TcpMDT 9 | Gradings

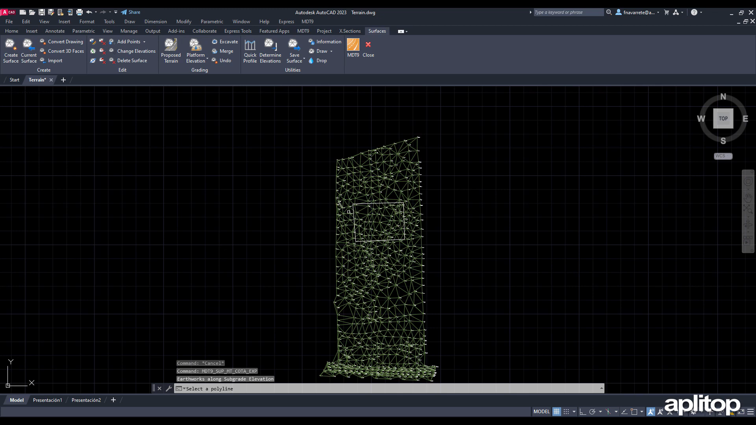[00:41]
Now we are going to calculate the earthworks, so that it is as balanced as possible, that is, that the cut and fill volumes are similar. To do this, we execute the command grading by platform elevation and select the polyline of the inserted drawing. In the proposed box, enter an approximate initial elevation, and activate the target volume box. We press the details button, and in the dialog we confirm that we want to balance the cut with the fill. The program performs several iterations and shows us the results.
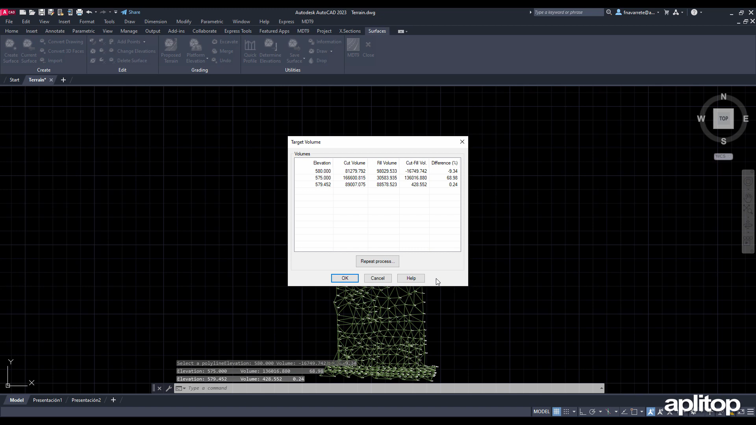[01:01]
We select the last line, the difference of which is less than 1%. We validate and automatically create a new surface. which is drawn with the contacts. To check, we use the Quick Profile command and verify that the platform has been created correctly. Using the current surface as a base,
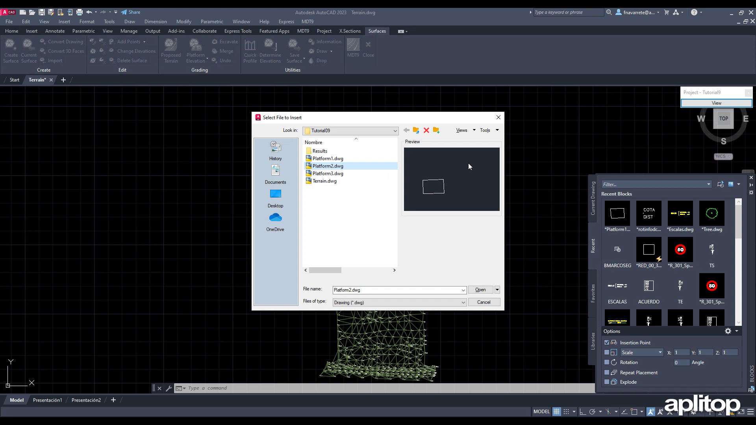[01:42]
we are going to carry out another earthwork, in which we know the contacts with the terrain instead of the boundary of the platform. Again, we insert the block of the new platform, located within the created previously. We executed the grading command by terrain elevation and designated the new polyline. Now we input the terrain elevation and keep the rest of the default values. We validate the dialog and the new platform is created. We make the Quick Profile again and see that the new platform has been generated starting from the previous one.
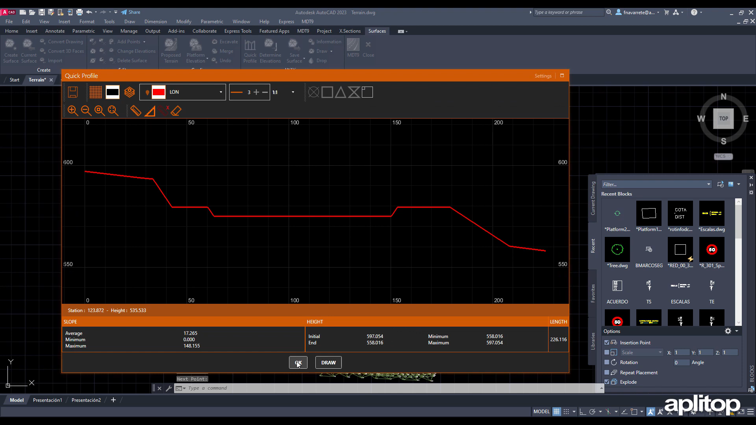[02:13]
Now we are going to execute again an earthwork, in which the slopes will be different depending on the side of the polyline that defines the platform.
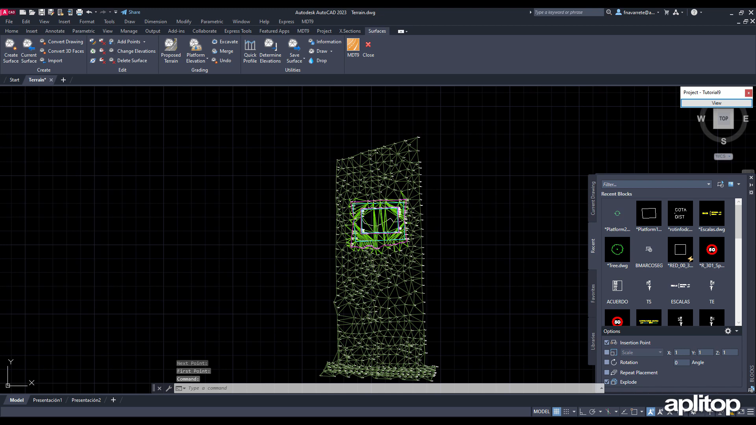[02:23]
As in the previous cases, we insert the block with the outline of the platform. We execute the command grading by platform elevation and select the polyline that we have just inserted. Enter the platform elevat. Ion and press the buttons to define the cut and fill slopes.
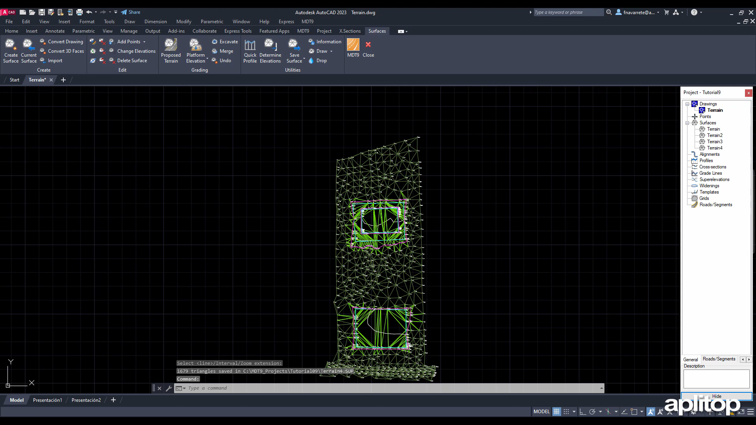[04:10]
On the earthworks that we have executed at the northern end of the land, we are going to simulate a filling with water up to a certain elevation.